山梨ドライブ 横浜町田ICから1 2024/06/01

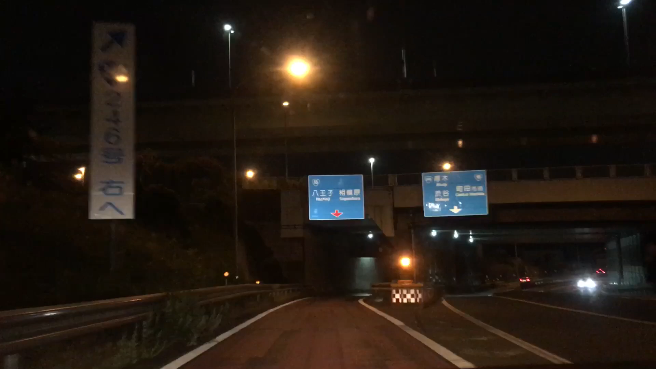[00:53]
多分左行ったらあそこ行っちゃうやつだよ。小手川バイパスの前間違ったやつだよ。
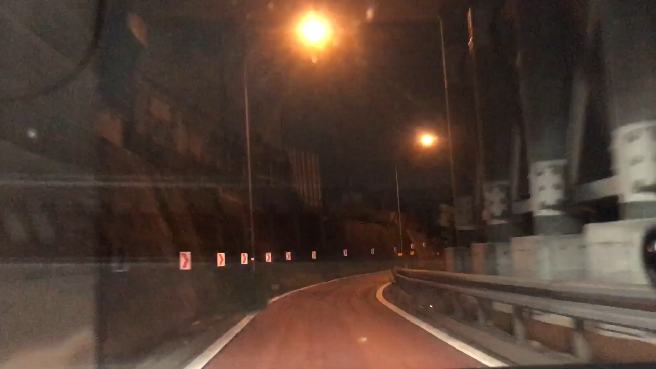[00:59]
あーこの裏側も一時握ったことあったよな。混みすぎてて、この裏口側から行ったら近いんじゃねえって。